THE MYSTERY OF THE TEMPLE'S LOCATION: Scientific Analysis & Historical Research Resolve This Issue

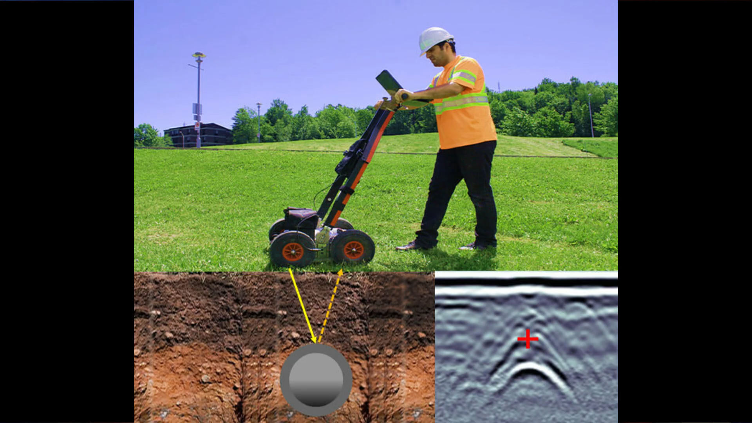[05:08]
radar that you'd look into the earth with. And so we'd spent a lot of time and trouble checking out the radar.
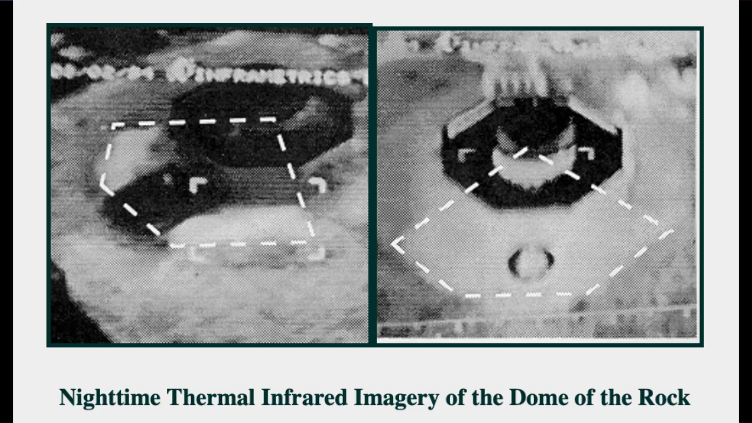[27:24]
In other words, there was a pagan temple there before the dome was built. That was very interesting.